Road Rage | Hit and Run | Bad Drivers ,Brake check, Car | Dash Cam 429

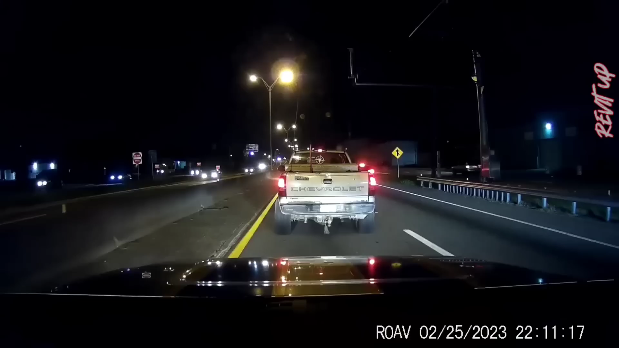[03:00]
Thinking. You okay? Yeah, I'm fine. I'm thinking I can barely see his freaking taillights. Yeah?